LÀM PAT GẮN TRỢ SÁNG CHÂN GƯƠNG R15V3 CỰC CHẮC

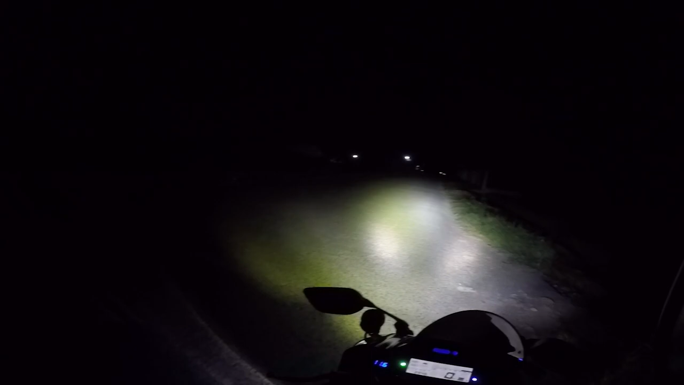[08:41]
Cái tầm sáng hình như nó hơi hơi không được cao lắm nhưng mà cũng được rồi.